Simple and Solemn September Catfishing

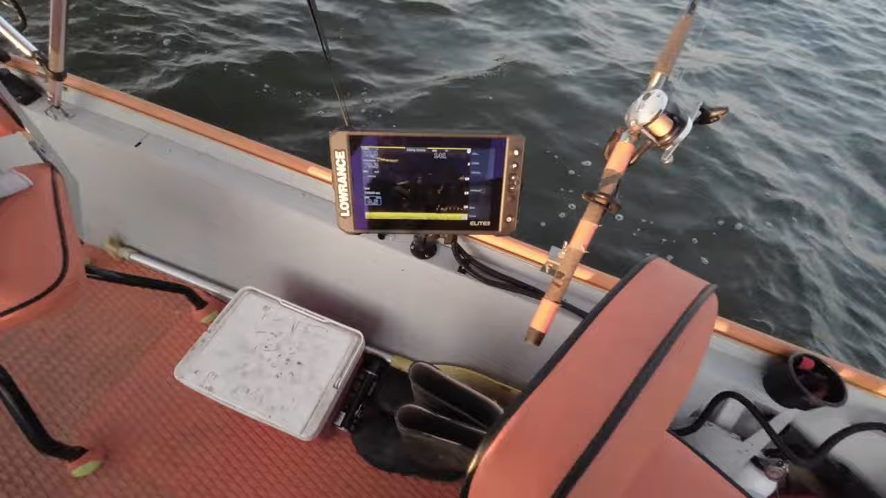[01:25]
stuff down there but I have no idea how to read this stuff all